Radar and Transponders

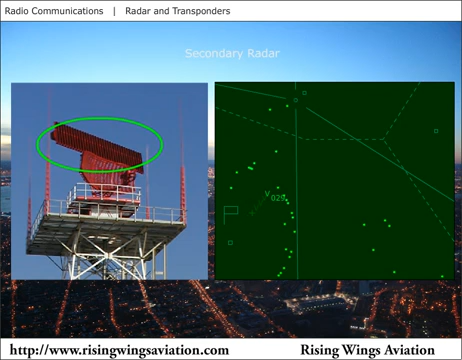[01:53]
it replies by transmitting its four-digit transponder code. The secondary radar antenna receives this reply and forwards the code, azimuth, and distance to the computer system for processing and display on the radar screen. The four-digit transponder code can be set by the pilot. An air traffic controller may request a specific code by stating squawk and the requested code. For example, Cessna 42 Papa squawk 4271. Each of the four digits are selectable between 0 and 7, allowing 4096 possible codes.